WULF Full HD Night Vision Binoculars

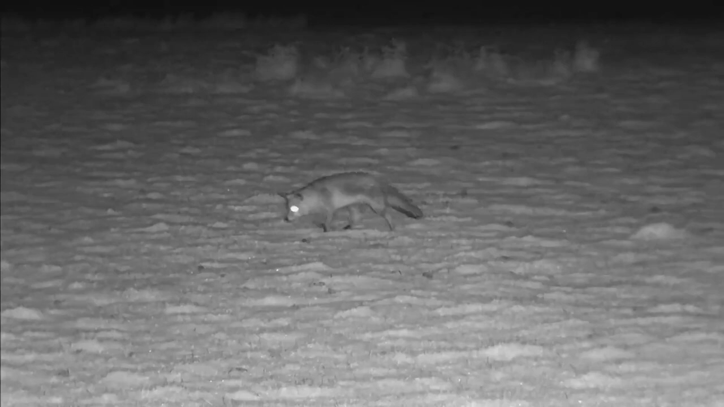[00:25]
You can record, video or take images in both modes for evidence gathering or just to remember your hunting or outdoors experience.
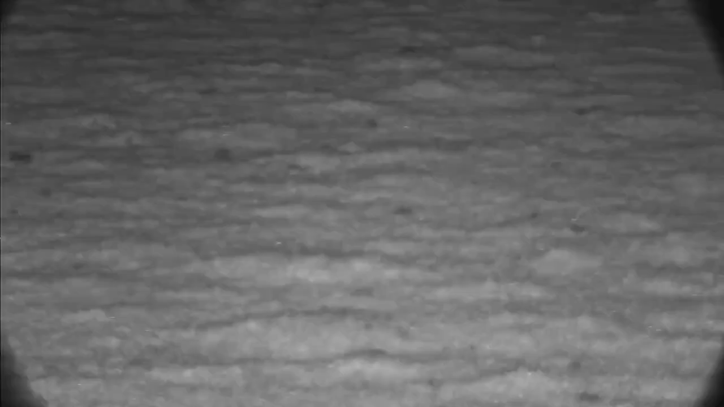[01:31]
you and gives you a wide screen image of your nearby surroundings.